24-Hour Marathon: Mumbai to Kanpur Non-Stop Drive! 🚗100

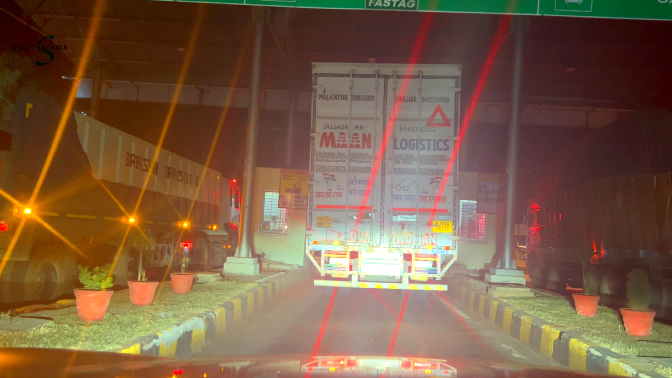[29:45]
तो हम लोग पहुंच चुके हैं झांसी टोल प्लाजा पर और टाइम हुआ है 6:29, मतलब 6:30 बज चुका है और हमने जो डिस्टेंस कवर किया है वो 1072, मतलब हमें लगे 18 घंटे, लगभग 19 घंटे लग गए।
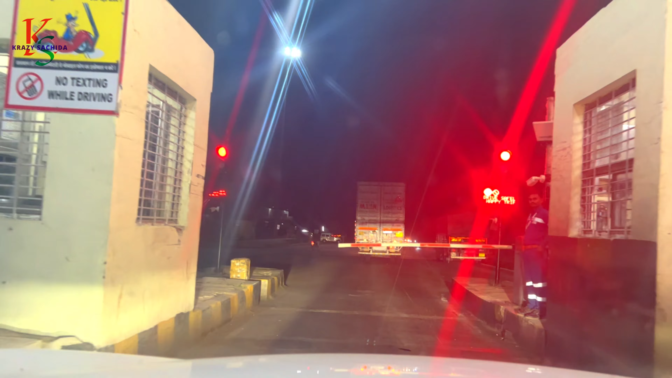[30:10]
हमारी तो सट्टे से हो जाती है। तो कानपुर के लिए हम ले रहे हैं लेफ्ट।
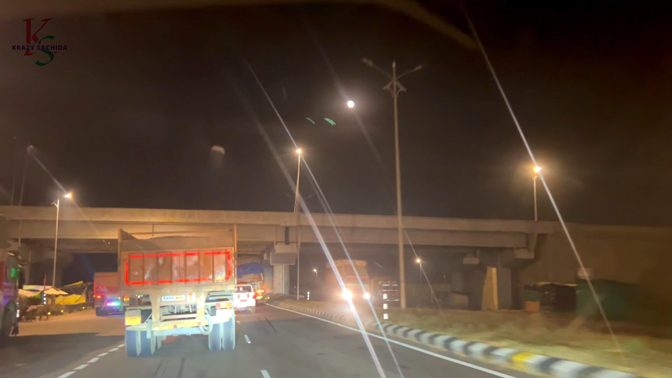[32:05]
इसके नीचे से हम जा रहे हैं कानपुर नगरिया। तो कानपुर का ये आखिरी टोल प्लाजा हम आ चुके हैं
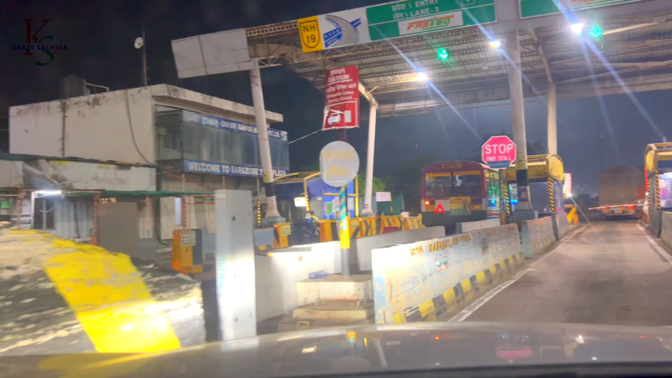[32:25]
और इस जर्नी में जो हमने टोटल डिस्टेंस कवर किया वो ऑलमोस्ट 1340 किलोमीटर्स है